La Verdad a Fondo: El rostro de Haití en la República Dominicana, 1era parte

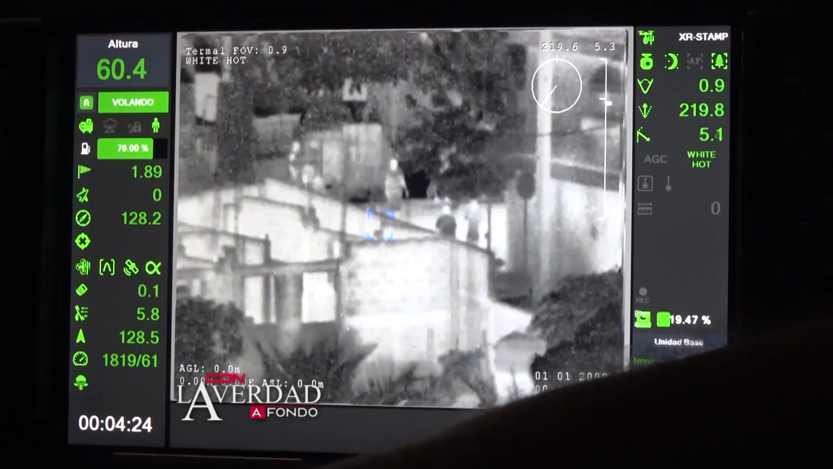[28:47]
Con este aparato supervisan parte del territorio haitiano.
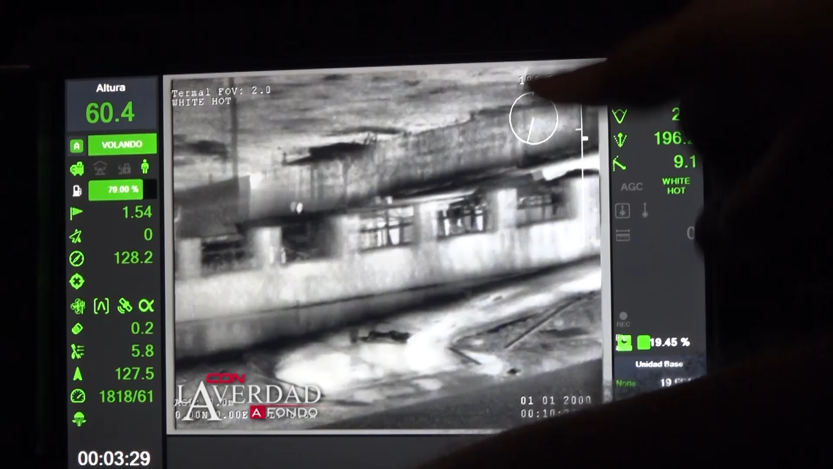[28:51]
Eso ya es del lado haitiano. Recuerde que está de noche.
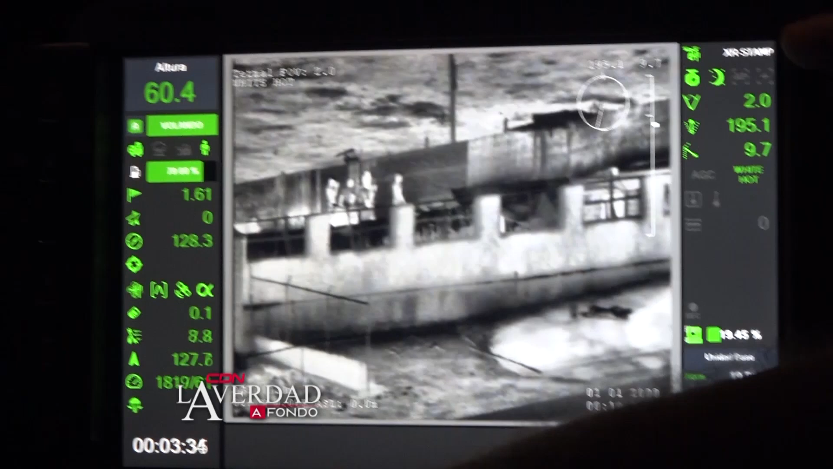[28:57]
Bueno, se ven las personas, ya eso que usted está viendo ahí,
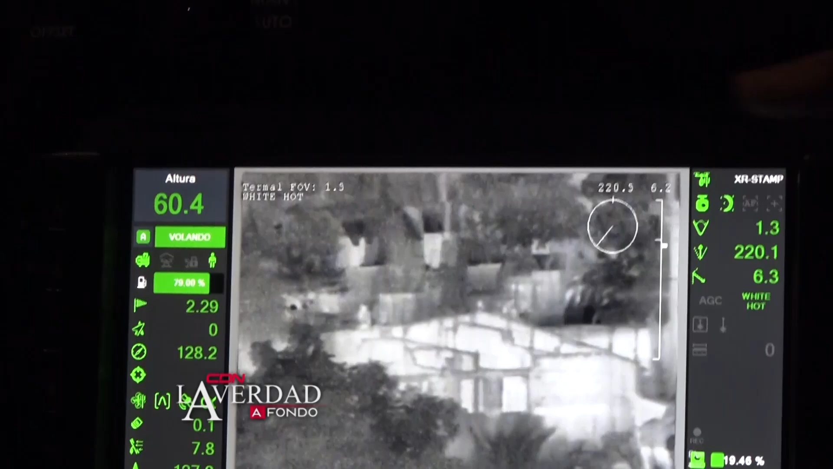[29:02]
eso es allá, en el lado, en el pueblo de Guanamén.
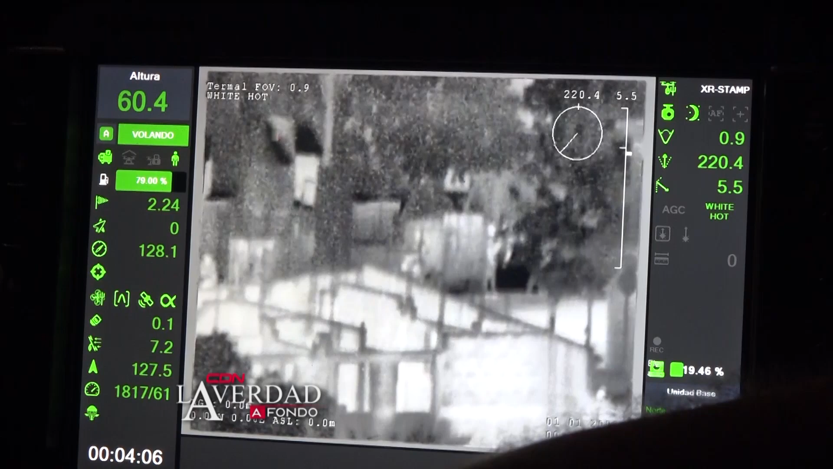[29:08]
¿A qué distancia estamos? Más o menos ahí. 4 kilómetros.
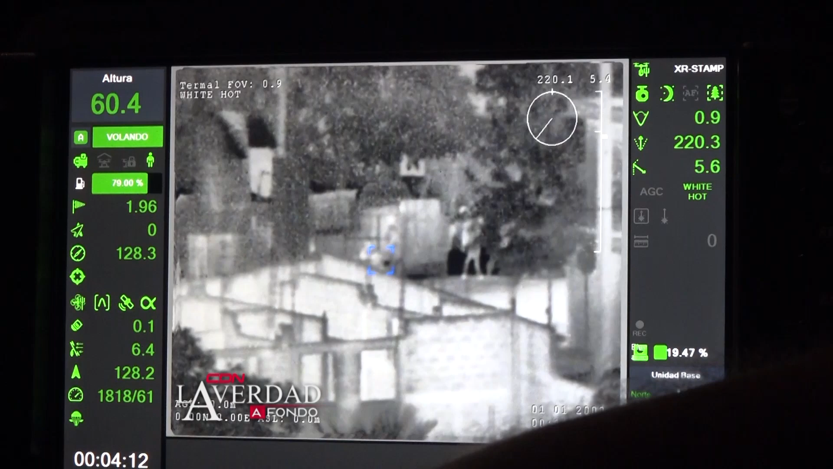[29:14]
Ahí está 4 kilómetros. Lo que está sucediendo en 4 kilómetros, allá en el pueblo de Guanamén, nosotros estamos viendo por aquí.
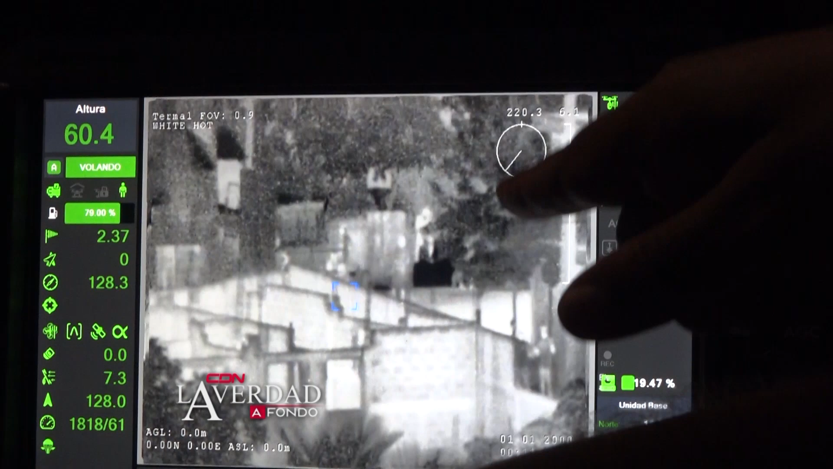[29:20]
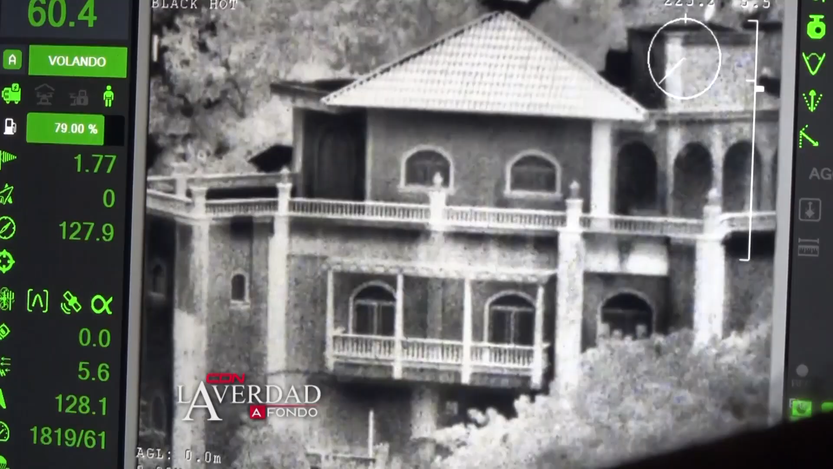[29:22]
Esa es una edificación de Guanamén.
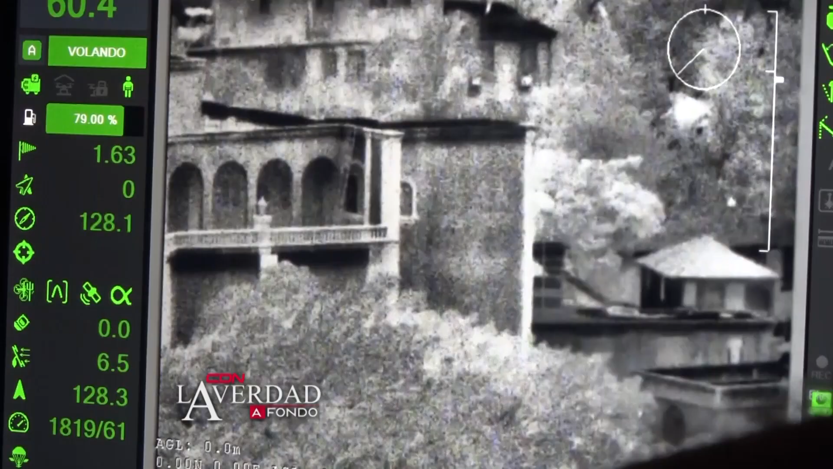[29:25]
Ubícate en una de las calles.
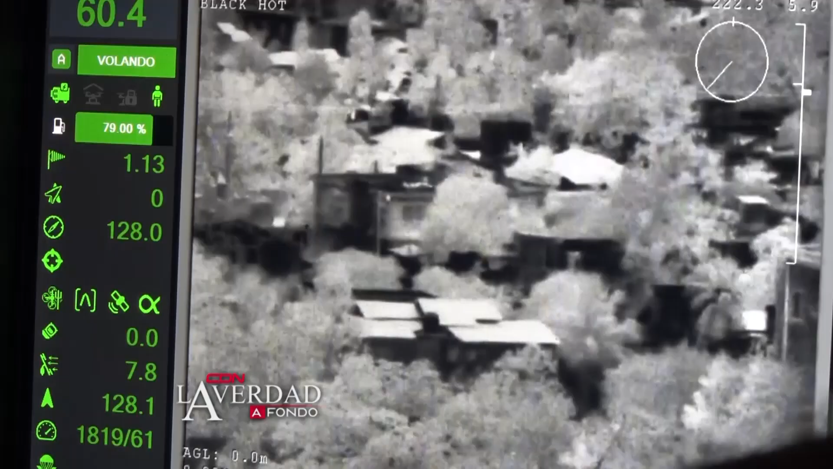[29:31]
Son chavos.
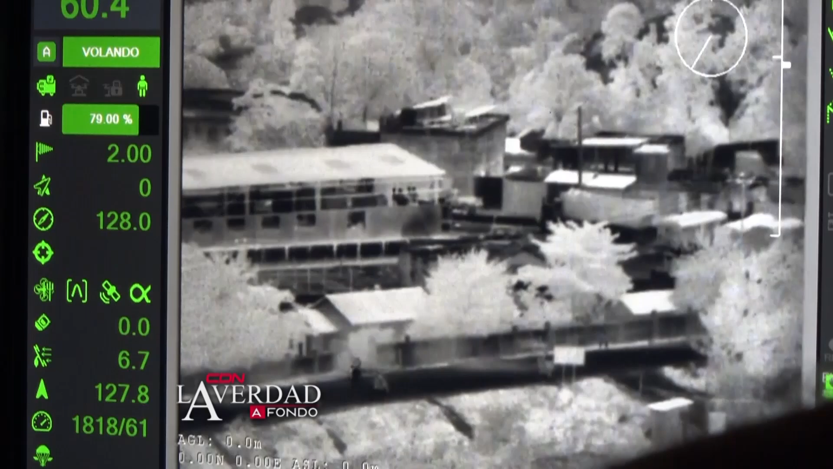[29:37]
Mira, persona, mira allá. Mira. Esa es una de las calles en Guanamén.
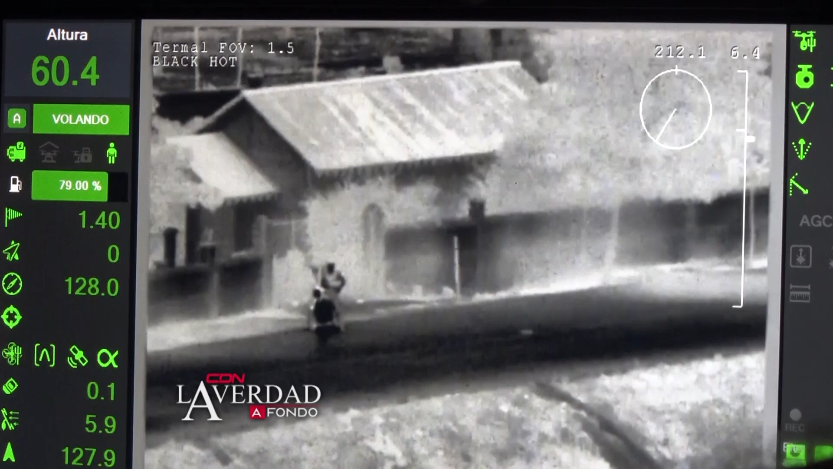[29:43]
Sí, eso ya es en Guanamén. Corre para allá para ver la persona que va a ver. Mira, ok.
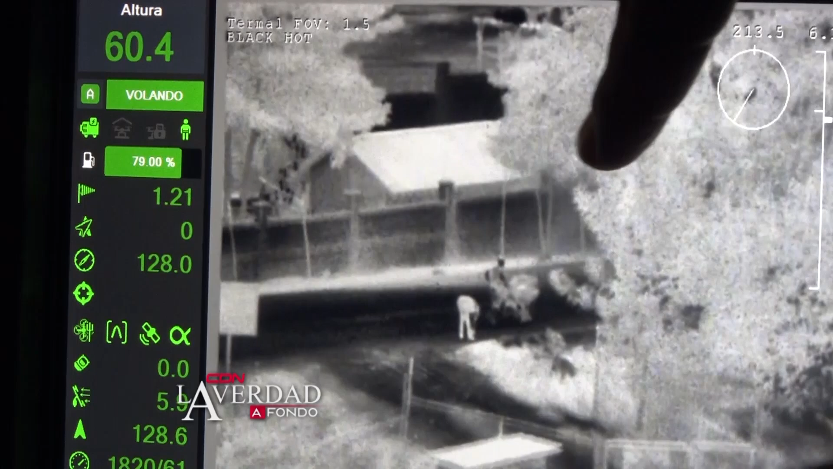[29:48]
Eso es en Haití. Con este servicio de drones,
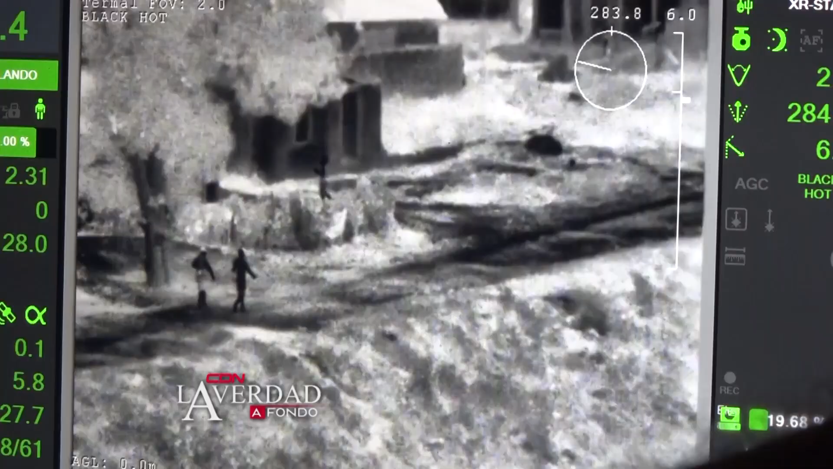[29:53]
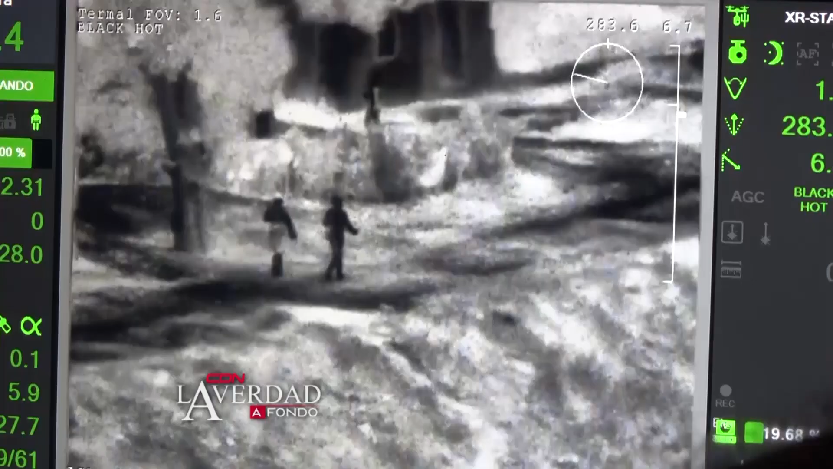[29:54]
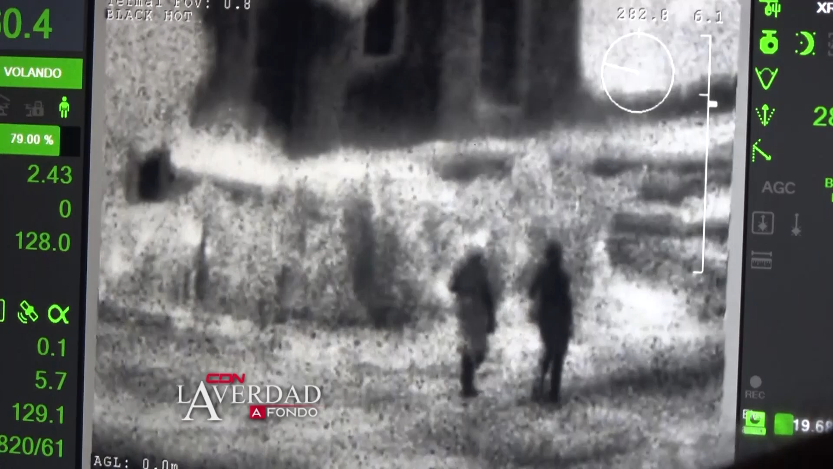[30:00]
nosotros podemos observar tanto de día como de noche lo que sucede en nuestra área de responsabilidad.
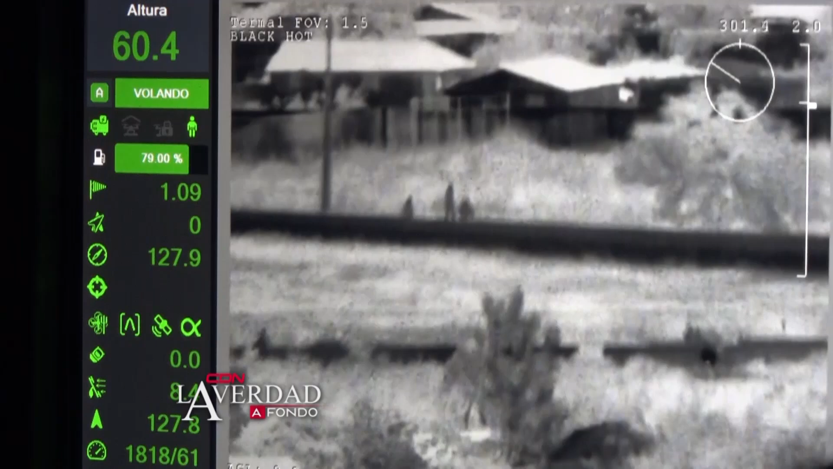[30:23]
O sea que es un equipo de tecnología que ya está en los
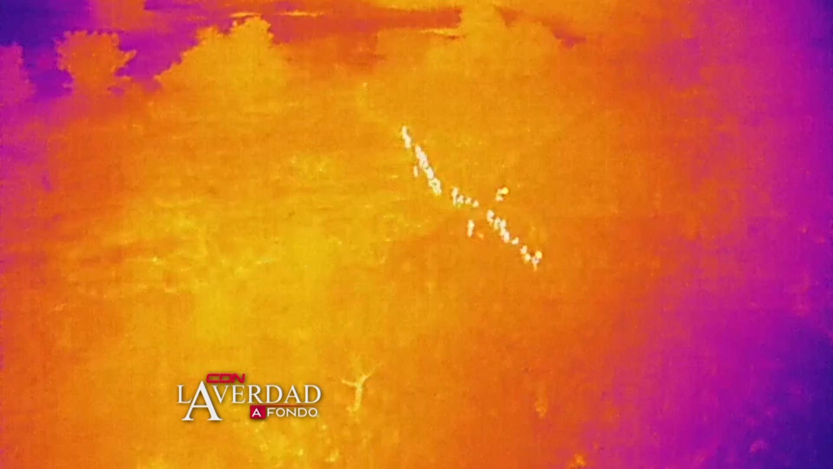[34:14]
En medio de la línea fronteriza hicimos una labor de supervisión sobrevolando la zona con otro de los drones con cámara térmica que poseen.
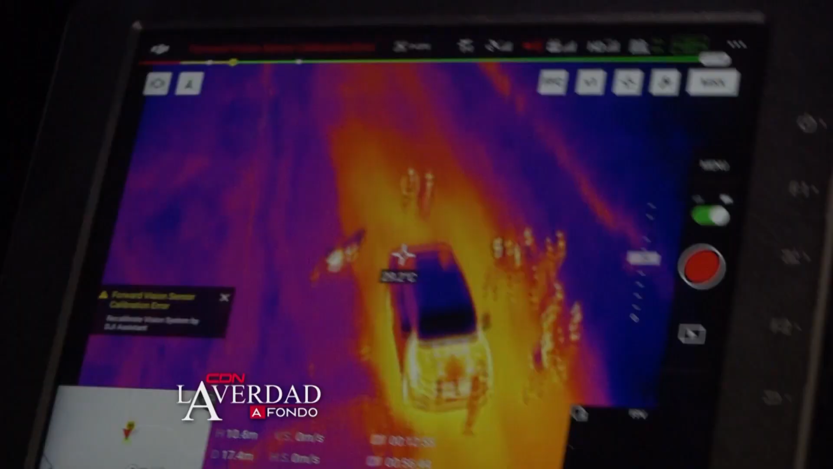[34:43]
Firma de calor, ¿sí? El dron percibe. Bien, ahora sí, ahora se enfocando a nosotros. ¿Ah?
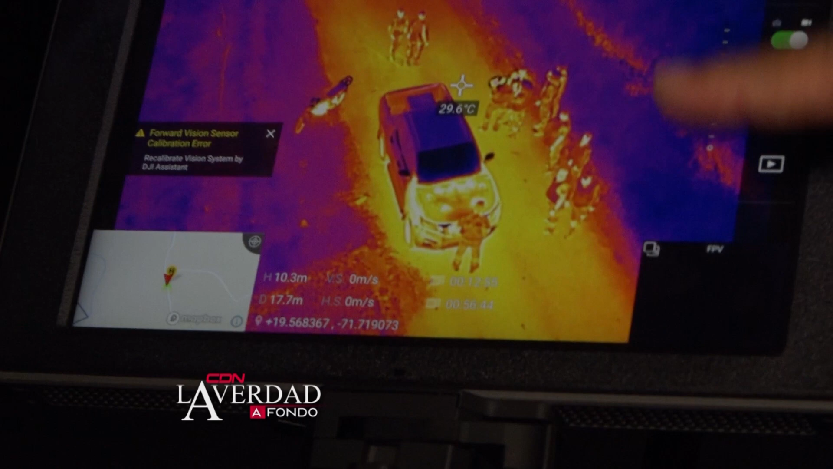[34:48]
On screen: spot 29.6°C
Y ahí, está enfocando para allá. ¿Ese qué alcance tiene?
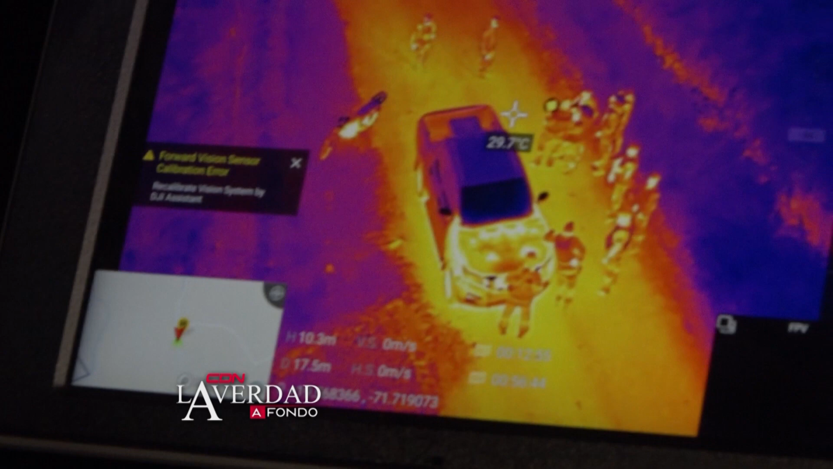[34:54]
On screen: spot 29.7°C
¿Cuántos metros puede...? ¿Y cuántos kilómetros más o menos puede hacer? Kilómetros.
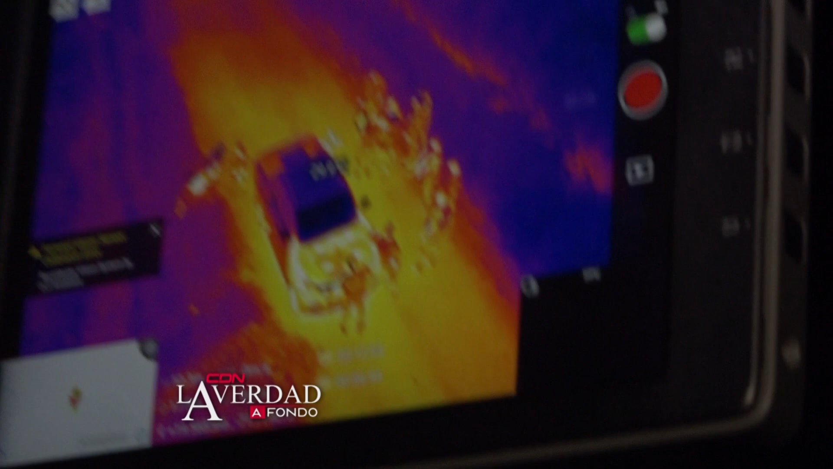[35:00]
La vista es lineal, podemos alcanzar hasta 2.500 metros lineales. Tenemos vista. 2 kilómetros y medio.
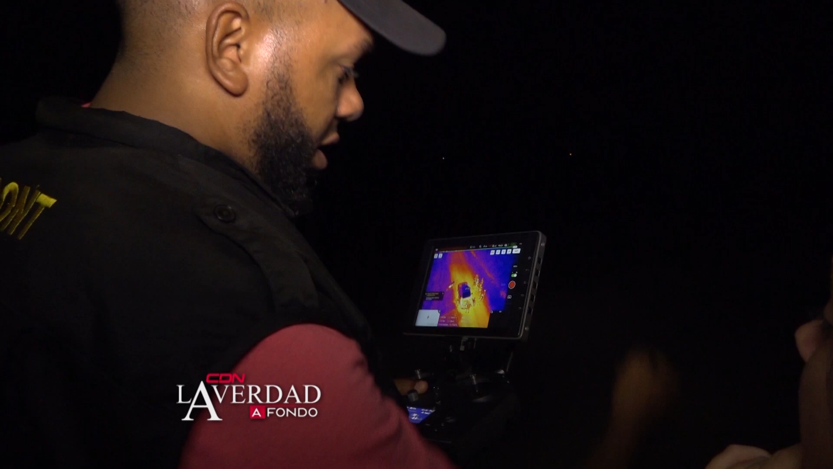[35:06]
Ante la antena y el dron. ¿De noche cada qué tiempo lo vuelan?
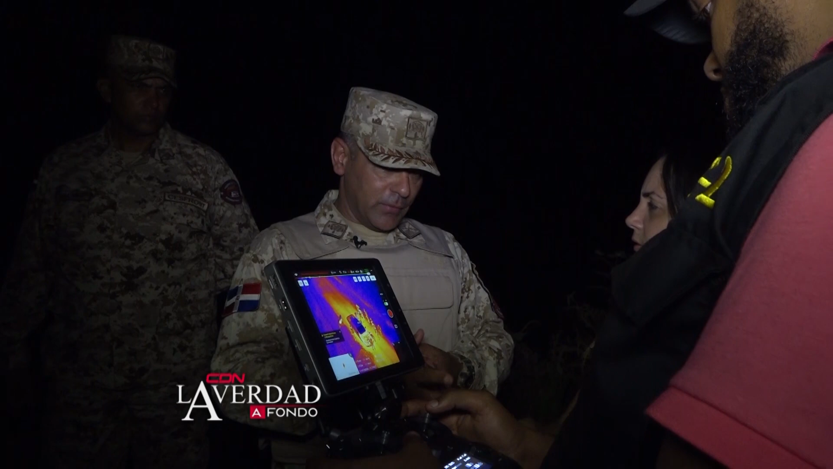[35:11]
Aquí se vuela de acuerdo a la misión. Ellos tienen varios drones con capacidad térmica.
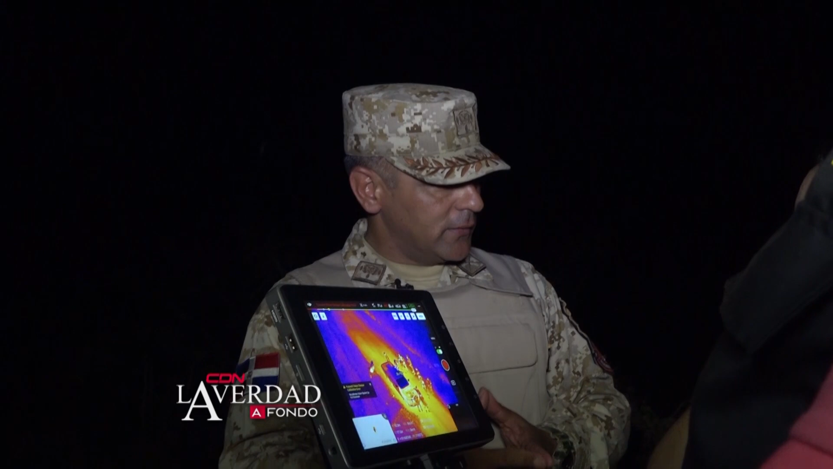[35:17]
Tienen este y el Mavic. Entonces, muchas veces ellos vuelan este en el primer turno,
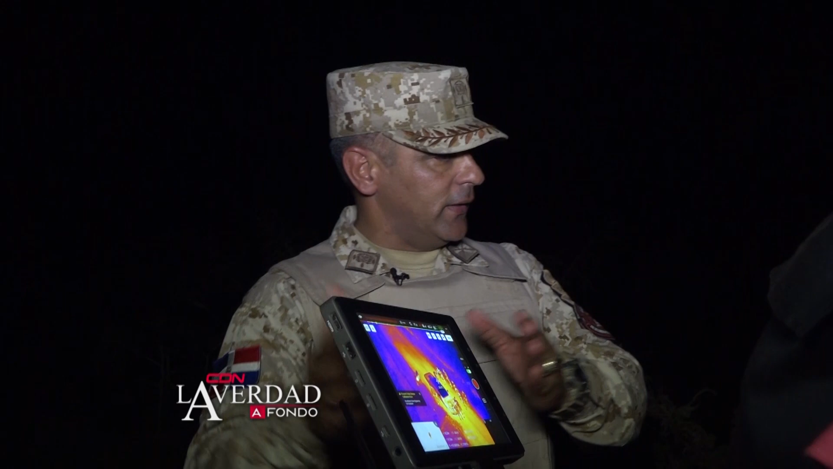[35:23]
hasta las 12 de la noche, y en el segundo turno utilizan el Mavic,